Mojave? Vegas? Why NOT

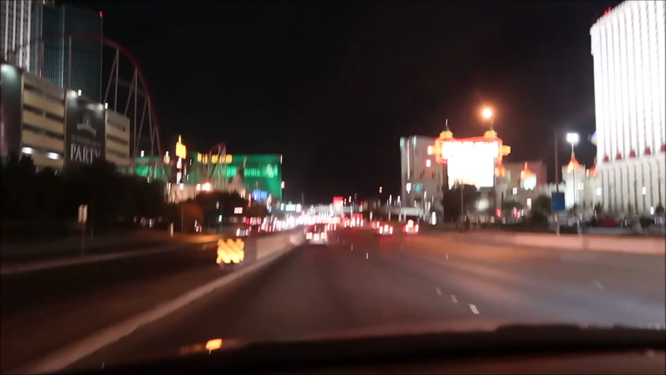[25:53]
MGM Grand, Excalibur, Tropicana. I think this, one thing's for sure, New York to the left.
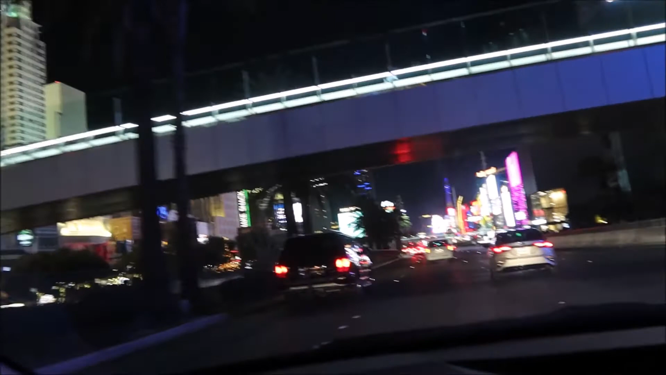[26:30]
Still a little bit of strip area. Planet Hollywood. Coca-Cola World. They have a new one called the Nomad. There's the New York.